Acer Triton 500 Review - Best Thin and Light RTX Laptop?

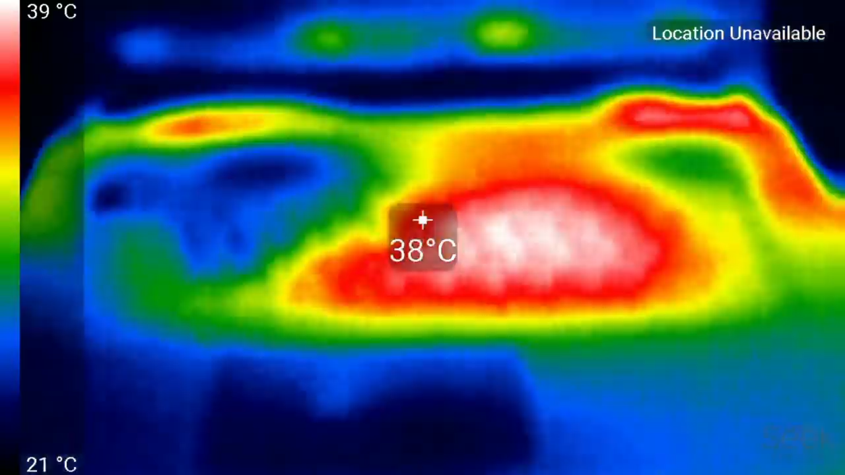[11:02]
On screen: spot 38°C, scale top 39°C, scale bottom 21°C
The AWSD keys are about 30 degrees with the warmest part being about 39 in the centre of the keyboard.
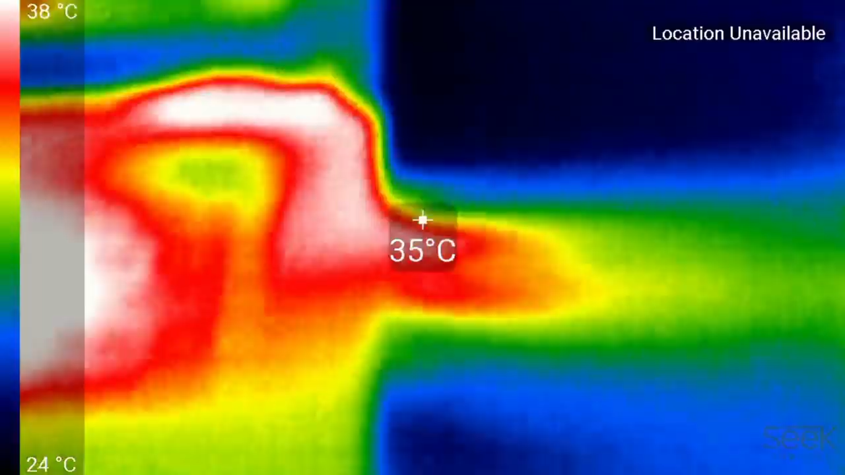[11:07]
On screen: spot 35°C, scale top 38°C, scale bottom 24°C
You can see hot air being expelled from both sides and the rear so those three fans are doing a great job.
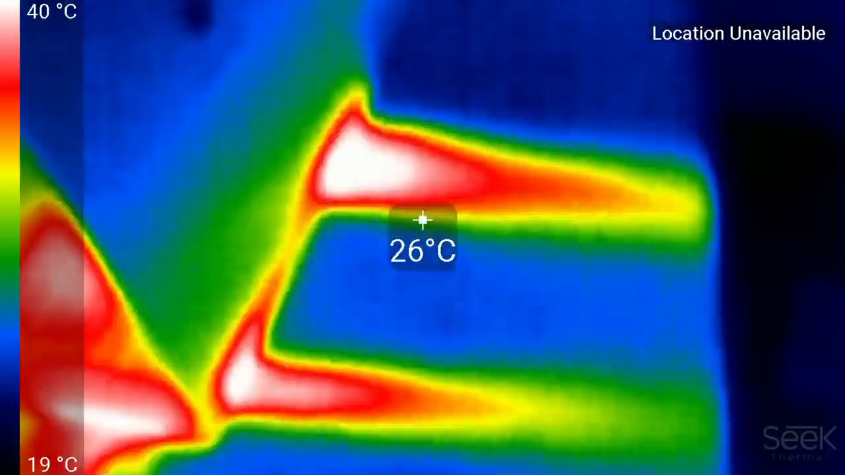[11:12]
On screen: spot 26°C, scale top 40°C, scale bottom 19°C
Underneath its not bad either. I recalled competing thin and light laptops running in the mid 50s.